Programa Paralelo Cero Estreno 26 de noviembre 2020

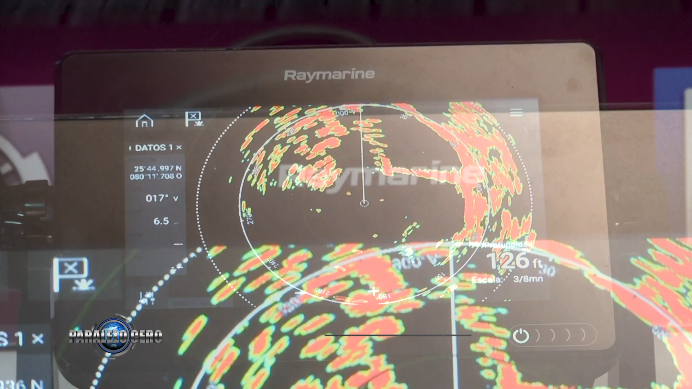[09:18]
Sacan la Quantum 2, que ya está en nuestro país, obviamente con unas mejoras bastante importantes con respecto a la Quantum 1, más allá de consumo,
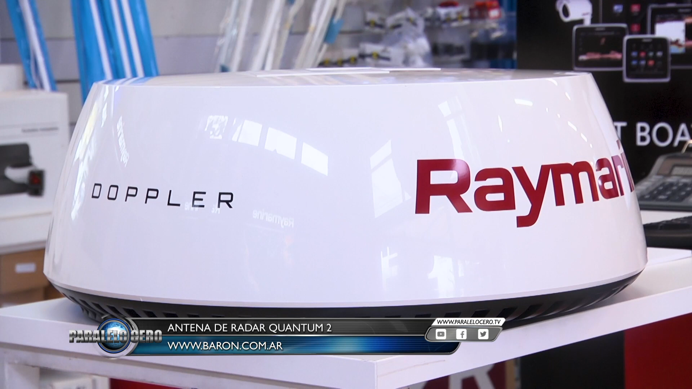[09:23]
Wi-Fi, fácil instalación, peso.
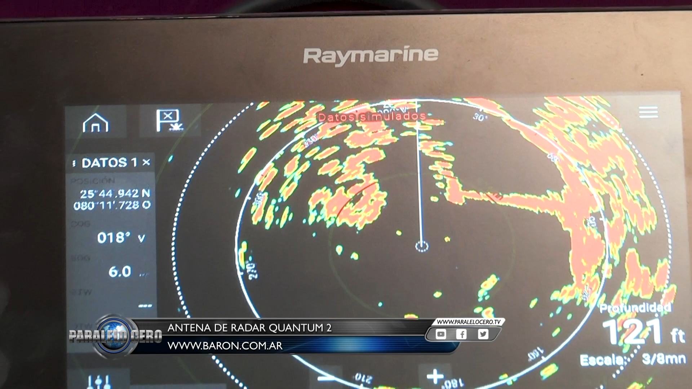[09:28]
También vamos a lograr ahora, en lugares de mucho movimiento, Quantum 2 nos pinta de distinto color los objetivos que se acercan o que se alejan.